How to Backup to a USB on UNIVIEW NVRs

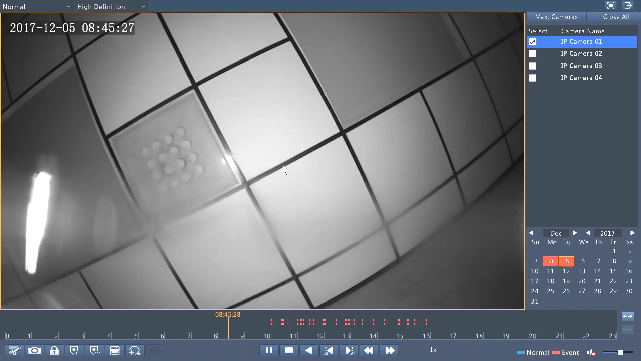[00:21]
select the camera or cameras that you want. For example, I would just select one camera. Then I will select my date on the bottom, double-click on it to go into that day and then find whatever I want to backup. Let's say an accident happened at 7 a.m.